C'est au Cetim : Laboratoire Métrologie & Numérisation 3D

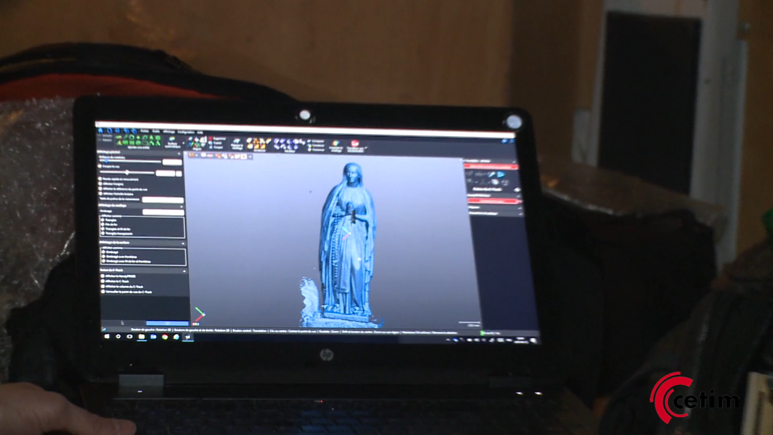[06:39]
on a pu vraiment ressortir toute la forme 3D de la statue pour pouvoir par la suite l'utiliser,